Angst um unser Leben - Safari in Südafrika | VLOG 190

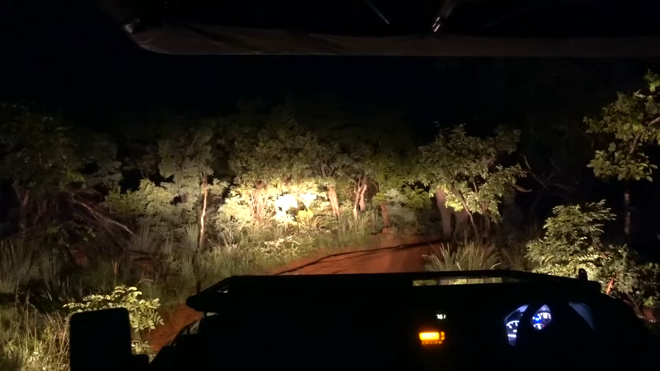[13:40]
Voll krass, wir fahren gerade im Dunkeln durch die Kurve und da steht mitten drin ein riesengroßer Elefant und dann
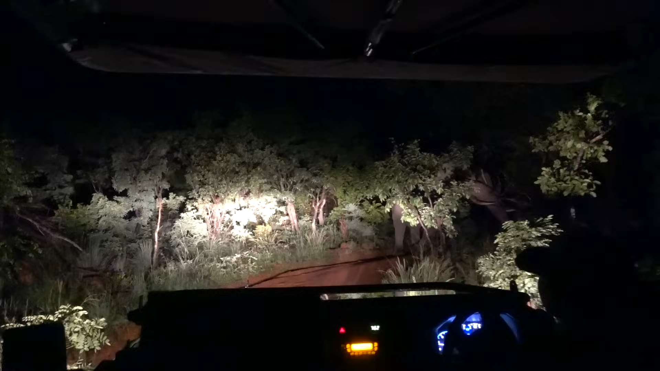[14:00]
wollten wir gerade zurückfahren und fahren rückwärts gegen voll den dicken Stein. Und wir kamen nicht hier weg, denn zum Glück hat er aufgehört. Ich rede gerade auch ganz leise.